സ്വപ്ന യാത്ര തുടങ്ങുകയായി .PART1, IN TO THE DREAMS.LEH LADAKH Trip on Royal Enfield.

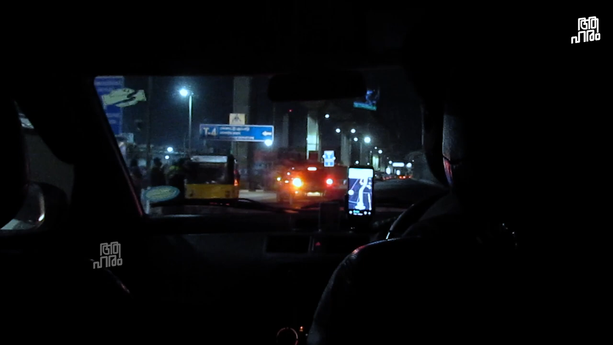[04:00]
അങ്ങനെ നമ്മുടെ ലഗേജ് പാക്ക് ചെയ്ത സാധനങ്ങളൊക്കെ എടുത്ത് നമ്മൾ വണ്ടി കയറി എയർപോർട്ടിലെത്തി.